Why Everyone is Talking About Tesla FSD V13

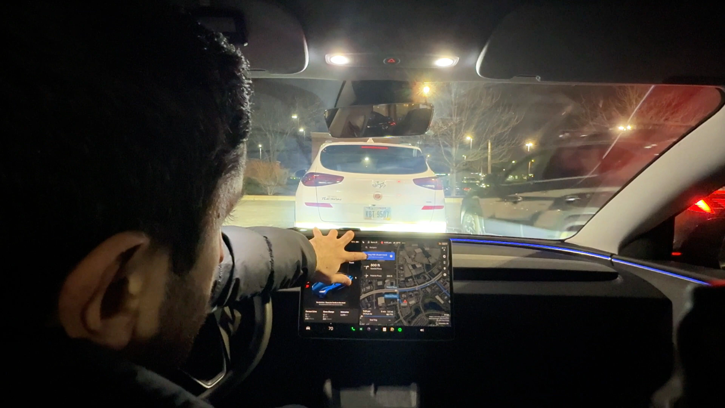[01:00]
And the vehicle is now engaged with full self driving. So very simple. Very easy. There's a vehicle that's backing out behind us.
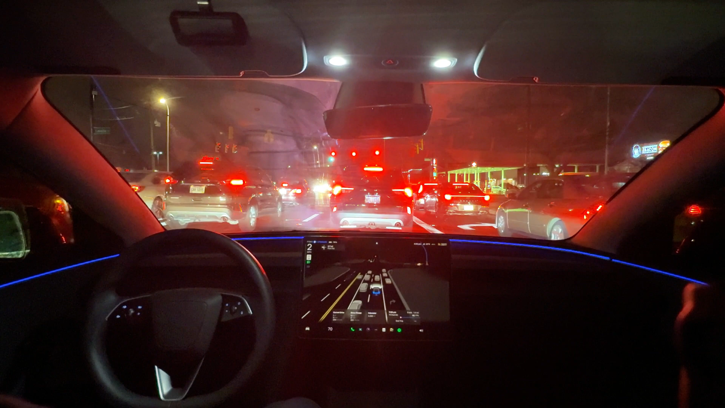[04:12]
It is absolutely insane what this version is doing and the park to FSD or start FSD from park rather is an awesome, awesome feature. It is so cool. I started the route from my driveway. Uh, something that I was never able to do before. And so now it gives you the option to start it from your, from the very, very beginning of the, of your route, of your destination.
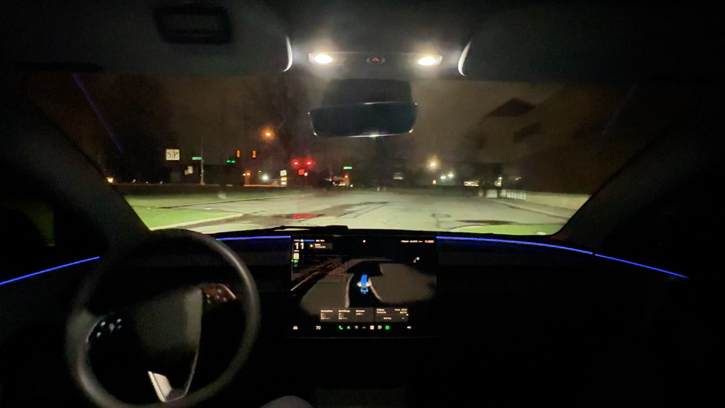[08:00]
I've been pretty successful at the vehicle parking itself at the destination. So we'll see what it does. So it's wrapping around the building here.